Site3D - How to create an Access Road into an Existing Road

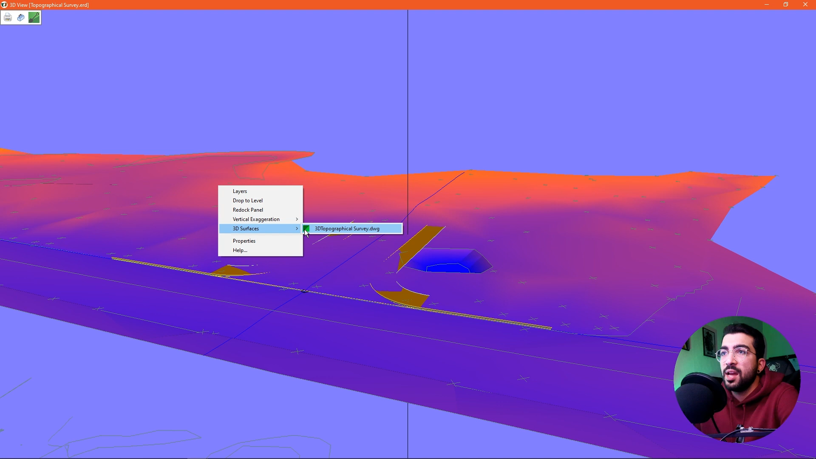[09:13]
untick the 3D topographical survey Now you can see we've got our curves We've got our L mouth And let's exaggerate it So we can actually see So there we go So we've got